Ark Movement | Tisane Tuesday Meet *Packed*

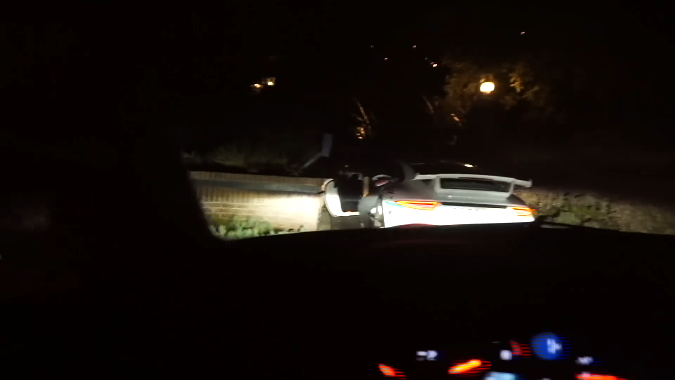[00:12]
we just pulled up at some estates We had a Yorsh right here.